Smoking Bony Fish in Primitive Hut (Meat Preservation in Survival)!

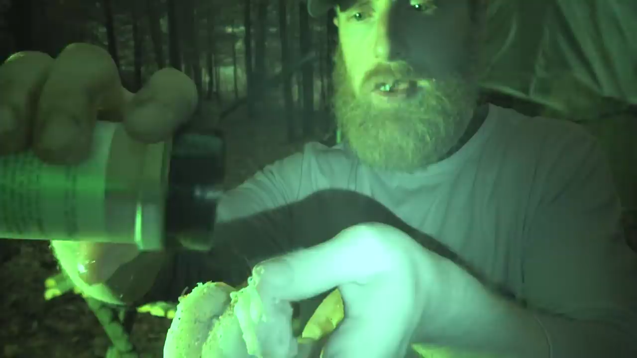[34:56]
Like so. It looks kind of weird with night shot, so let's do that.
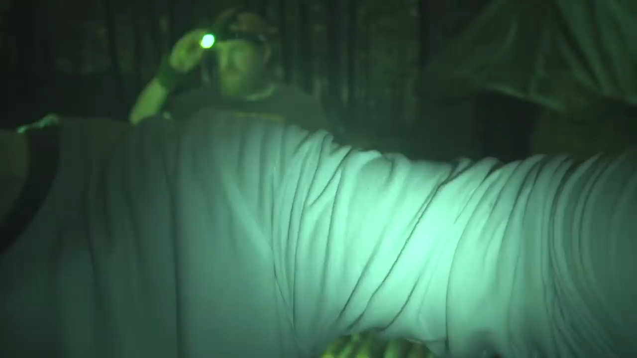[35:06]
Let's get it out of the night shot. There we go. Oh, that's so awesome. Thanks.